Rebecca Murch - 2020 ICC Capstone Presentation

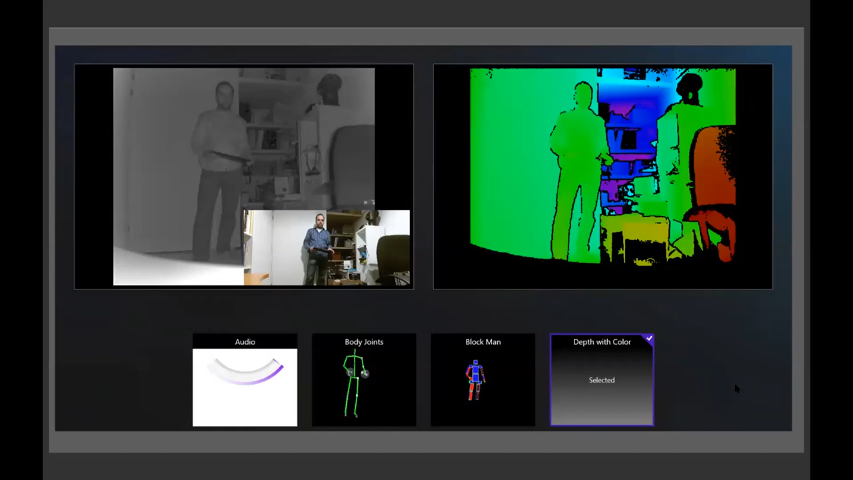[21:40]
So with the fear of having a camera in your bathroom you notice that it's really just detecting general shapes. So I thought how about this could be coded to detect your shape on the floor as a fall and then it could be coded to contact an emergency for you. So this is just a general concept that I hope could potentially be applicable. So then I began to draw out some ideas.